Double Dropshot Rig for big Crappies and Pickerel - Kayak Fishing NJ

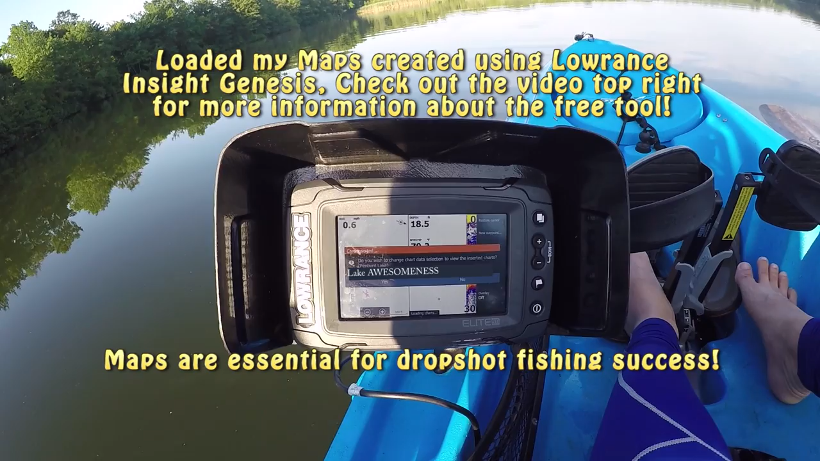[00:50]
You guys heard that? That's a nip. Here we go. First fish on. Alright. And there's more fish down there. Nice size crappie. What's up? Good morning crappie. Oh, just dropped right on my hands. Alright, off you go buddy. Alright guys, now I'm gonna call him the shoreline.
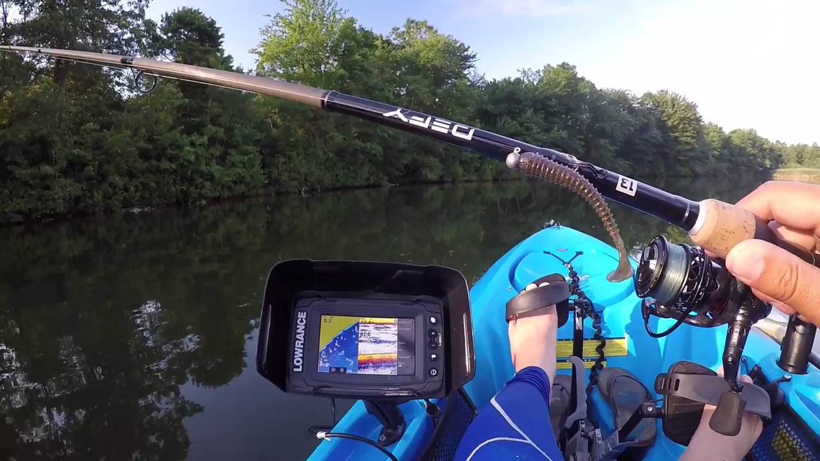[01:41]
So right now I'm using an eighth ounce so that I could cover their water column more effectively. Shallow water use lighter jigs so you cover it and then deeper water use bigger jigs depending where they're at. So it looks like there's some of them on top but a lot of stuff are near the bottom. So I why I opted for the one-eighth.
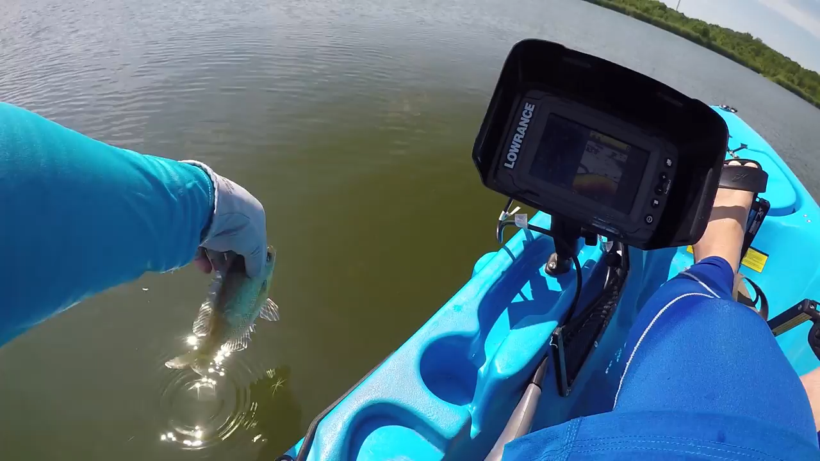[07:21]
So, I got my new fish finder. So, I lost all my waypoints. So, but I got a general idea of where they're at. So, I'm just going back and forth trying to re-gather all this information. Let's go.